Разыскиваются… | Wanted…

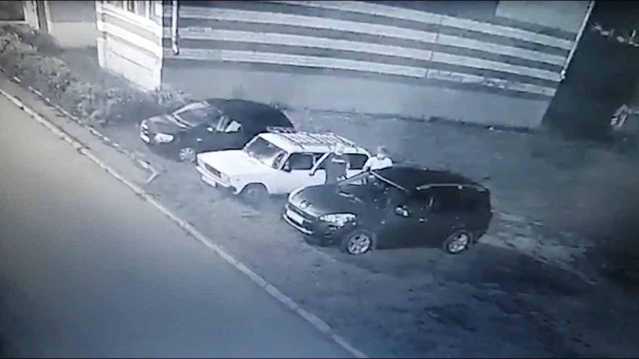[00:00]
Рузаевские полицейские разыскивают двух неизвестных, которые ночью сняли с машины аккумуляторную батарею. Инцидент произошел около полуночи 17 августа во дворе дома по улице Юрасова. Все происходящее зафиксировала камера видеонаблюдения, установленная на соседнем доме. На записи видно, как двое молодых людей, один из которых одет в белую футболку и шорты,
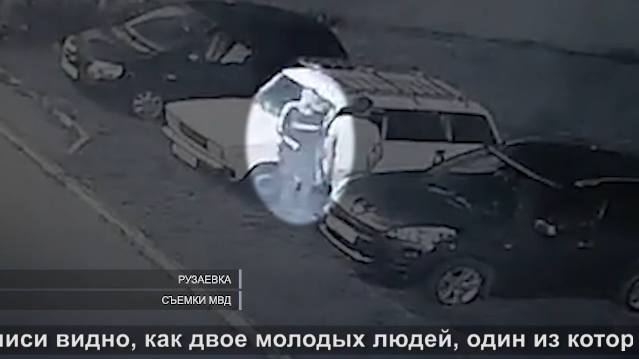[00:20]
другой в черную кофту и штаны, крутится около припаркованного ВАЗа 4-й модели. Парни открывают двери, заглядывают в салон в поисках добычи. Затем они вскрывают капот, снимают аккумулятор, после чего спешно покидают место преступления.